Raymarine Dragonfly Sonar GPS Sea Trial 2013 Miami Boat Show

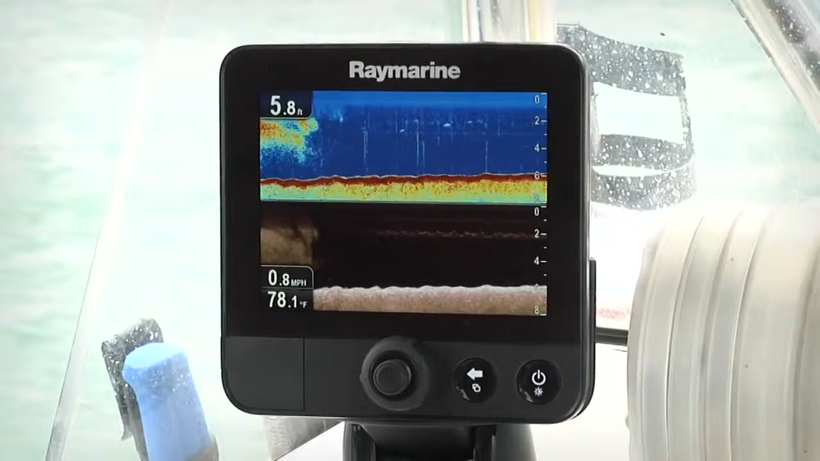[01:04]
On screen: depth 5.8 ft, water 78.1°F, speed 0.8 mph
To keep it simple we have a very nice three button interface on Dragonfly.
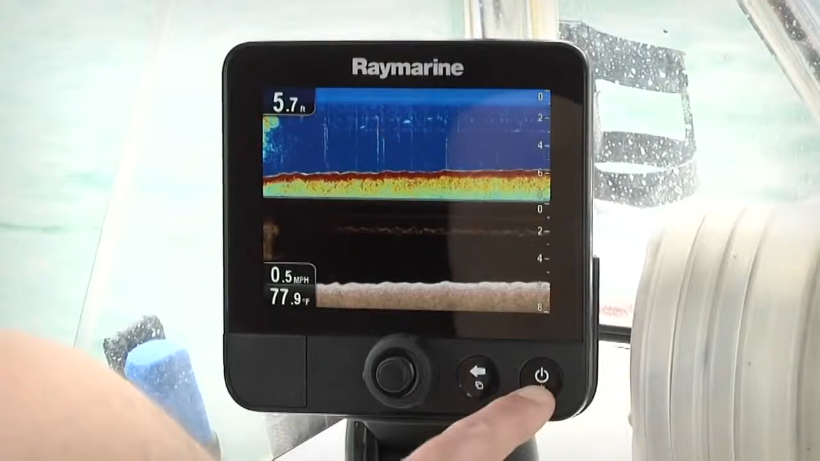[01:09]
On screen: depth 5.7 ft, water 77.9°F, speed 0.5 mph
There's your power and brightness control, this is your back button and your application switcher.
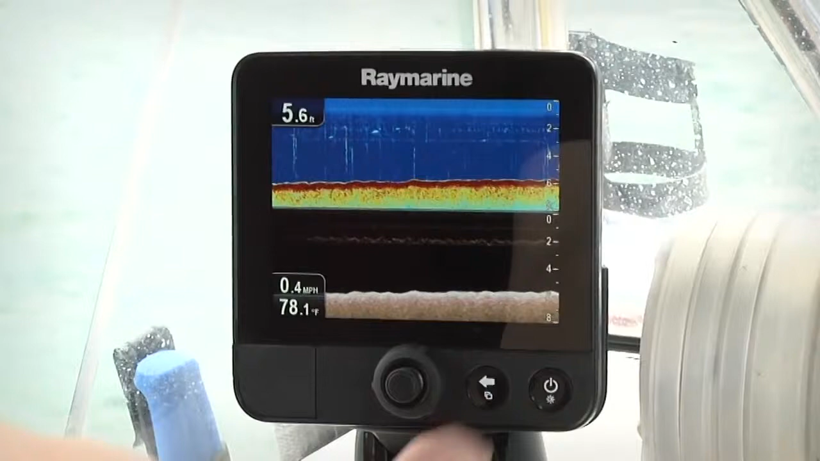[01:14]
On screen: depth 5.6 ft, water 78.1°F, speed 0.4 mph
With the touch of the button you can select between the pre-configured screens on Dragonfly to switch between your chirp fish targeting sonar,
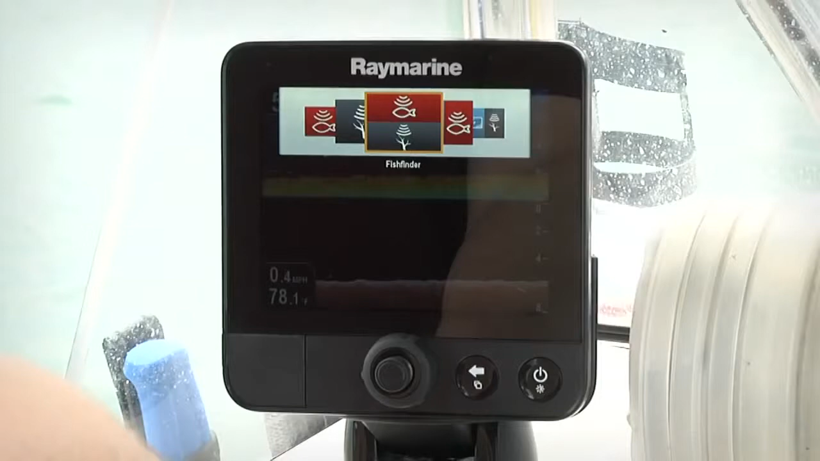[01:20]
your down vision sonar, your GPS maps and a bunch of different split-screen combinations.
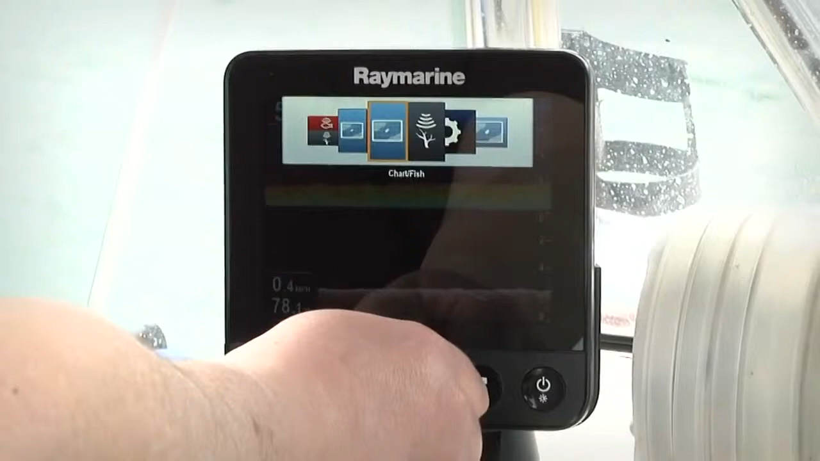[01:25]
You simply choose the screen that you want and press the joystick to select it.
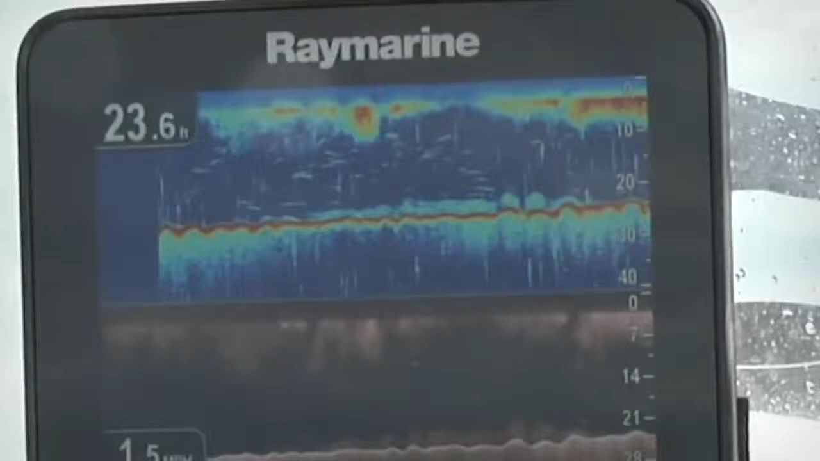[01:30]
Dragonfly is equipped with its two discrete chirp sonar channels. This is Dragonfly's fish targeting sonar. It has a depth range of up to 600 feet and allows you to precisely target fish anywhere under the boat.
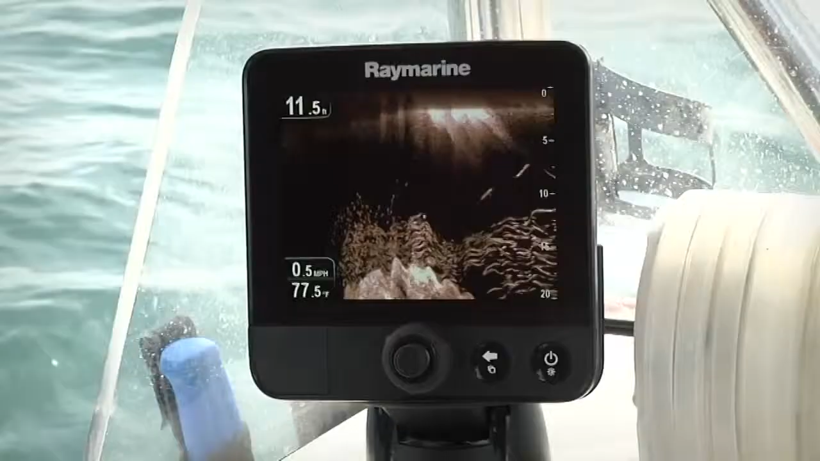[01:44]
On screen: depth 11.5 ft, speed 0.5 mph
This is Dragonfly's down vision chirp channel. The down vision technology in Dragonfly delivers photo-like sonar images.
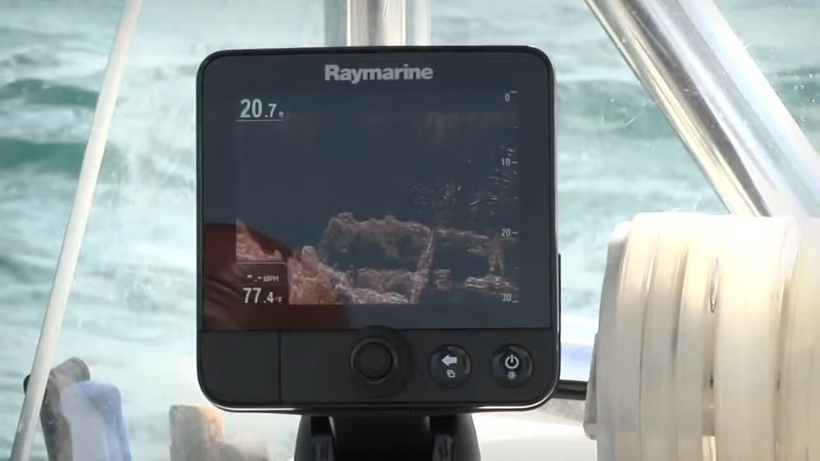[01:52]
On screen: depth 20.7 ft, water 77.4°F
It allows you to see structure and bait fish down to a depth of 600 feet.
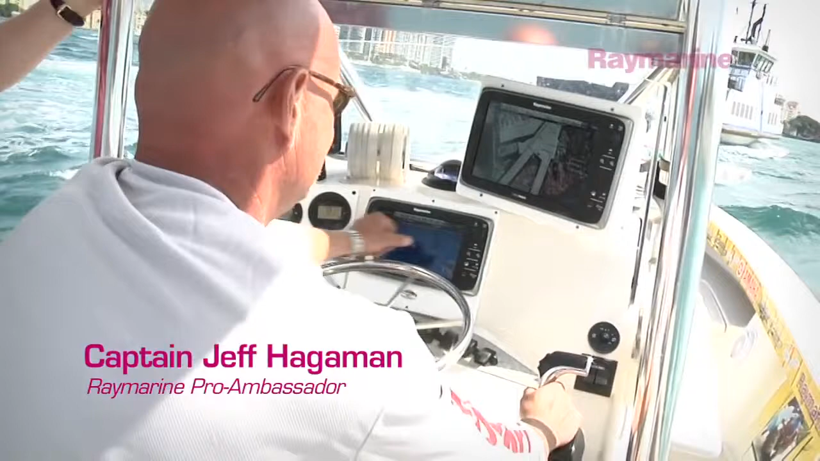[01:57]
Being a fisherman, most of the time when we're looking for structure, we're looking for fish,
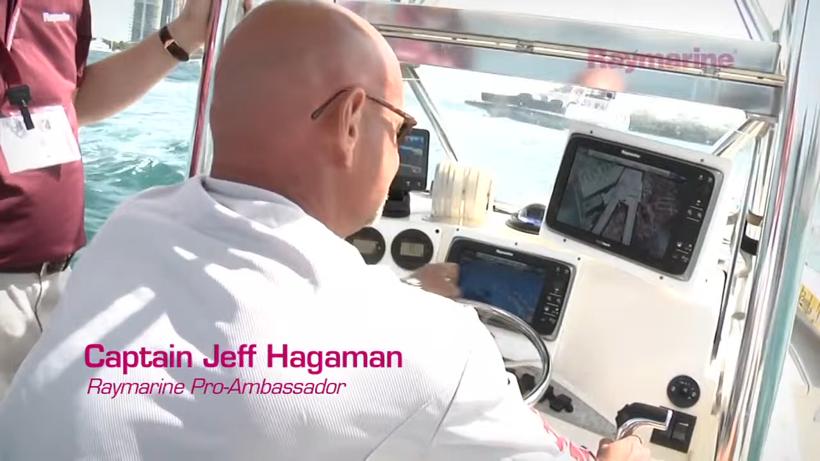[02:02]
you're coming over something and you're going to lose quality at bottom. And with this new Dragonfly system we got two transducers built into one. One's actually reading the bottom and the other one's actually reading the fish.
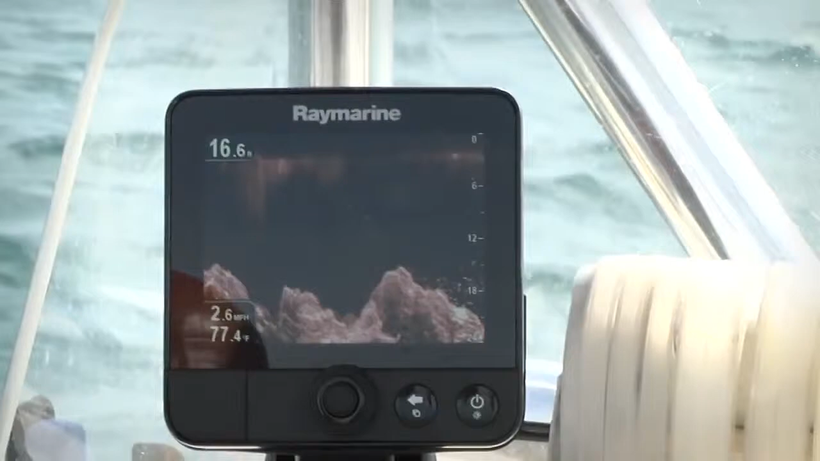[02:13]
On screen: water 77.4°F, speed 2.6 mph
So you're not losing any of your quality below. With the new Dragonfly technology it's reading both simultaneously and it's painting a perfect picture.